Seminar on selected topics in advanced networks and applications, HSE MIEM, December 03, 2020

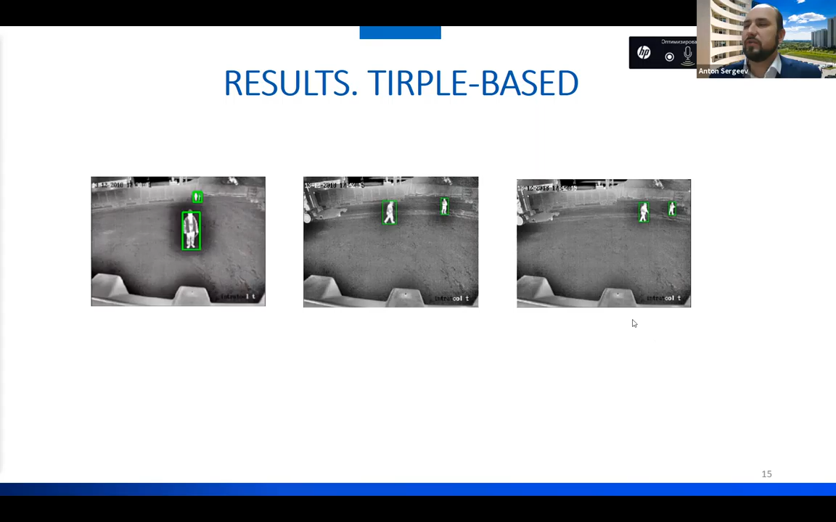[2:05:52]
from the first data set from industrial video, but for FLIR it works not so good. So SSD really works very well. SSD neural networks works well on both video sequences, but the problem of this network is that it the false negative rate is really very high. So right now we are solving this problem for SSD.
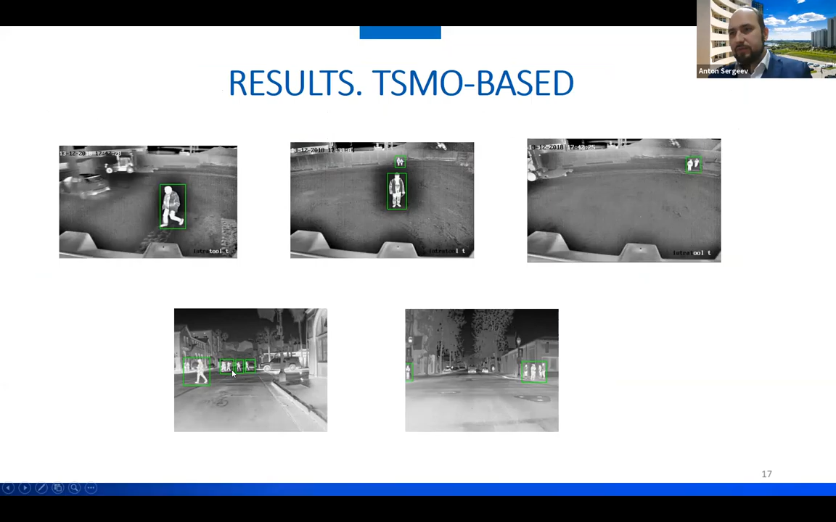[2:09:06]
borders using TCMO algorithm like on this slide, and then use SSD, fast implementation of SSD to detect separate figures within the region of interest. So that's best approach. As you can see,
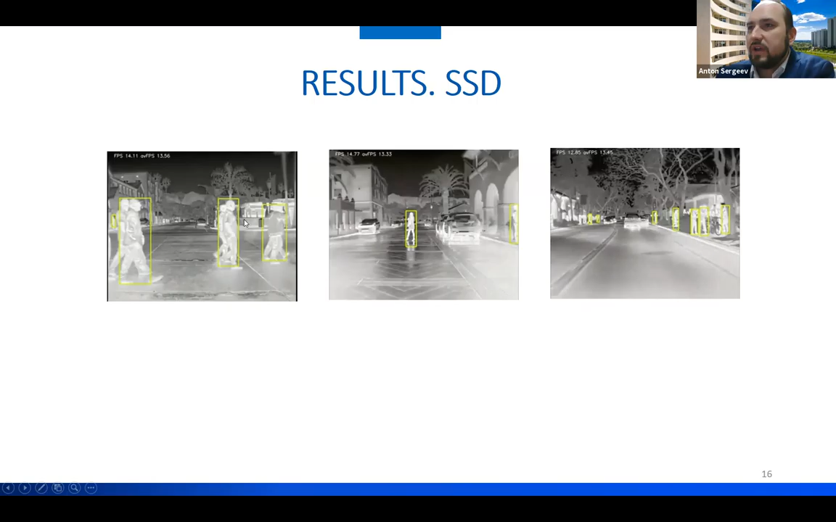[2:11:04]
Actually, okay. this data set from FLIR. So you may see that it's very hot in California, and yeah. very often. The temperature of the road is higher than the temperature of right. people. That's yeah. the biggest problem. And for Northern,